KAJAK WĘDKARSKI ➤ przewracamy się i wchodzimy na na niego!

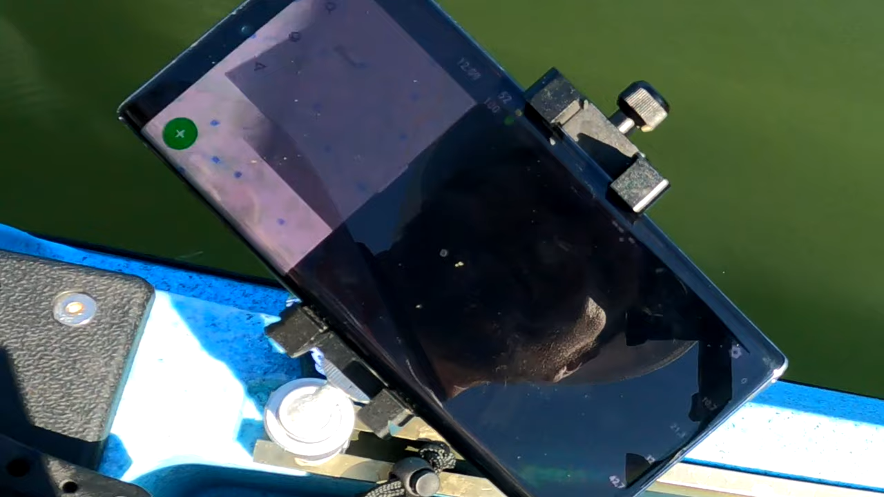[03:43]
w romie I powinno nam wszystko ładnie znaleźć, zlokalizować O, już widać, gdzie jesteśmy Dipper załapał jak głęboko jest Nawet taką się rybkę wykrył Podpłyniemy sobie do pomostu Dlatego,
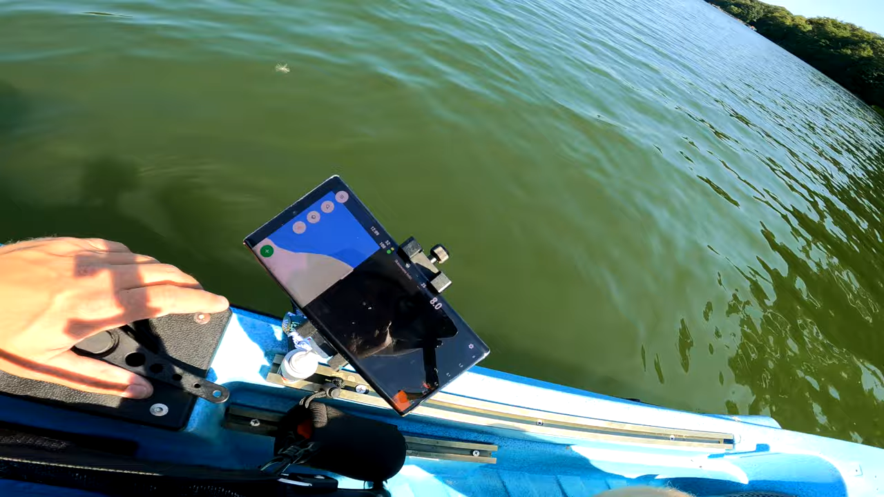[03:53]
żeby Filip po prostu trzymał tą kamerkę No bo jak ja się obrócę, to wiecie, ona wpadnie do wody I wtedy nie będę mógł do was gadać, nie?
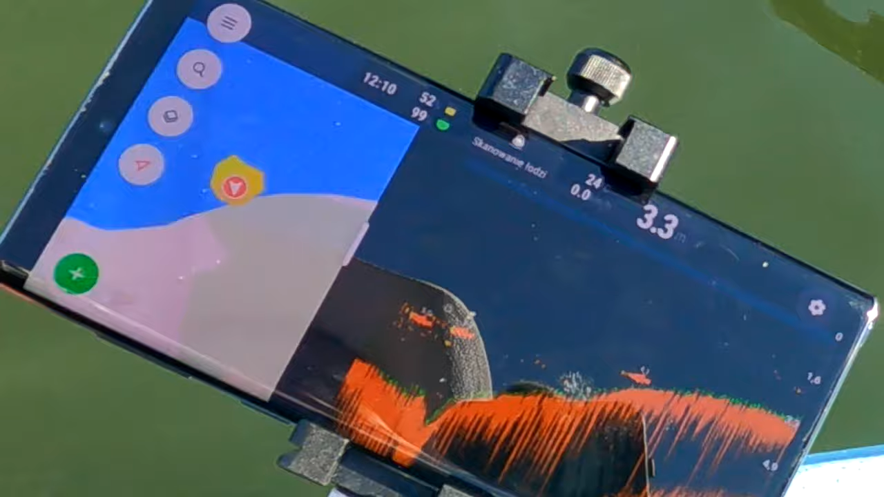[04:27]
żebym tutaj czuł dno Ale podpłynę w zasadzie do samego pomostu
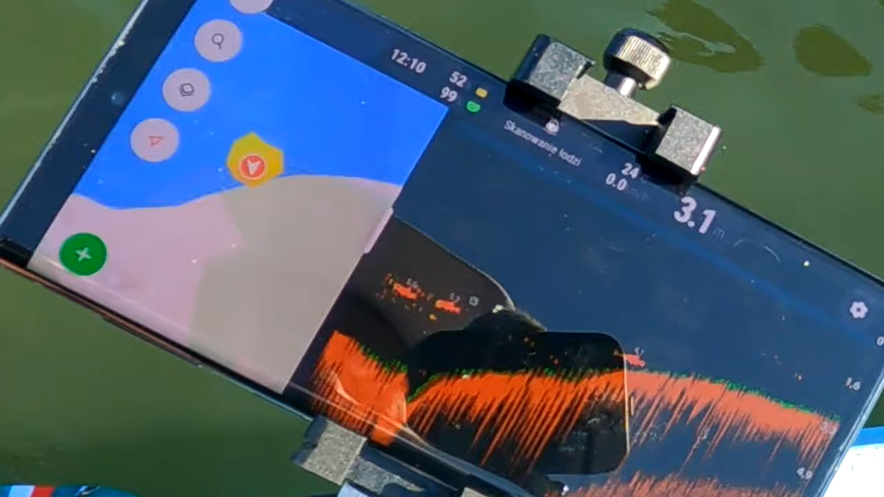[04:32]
Mamy 3, cały czas metry Ale zobaczcie, jak jestem blisko I tu już Filip będzie miał W zasadzie Filip będzie mógł tutaj nogą dotknąć tego kajaka Jak ma taką długą nogę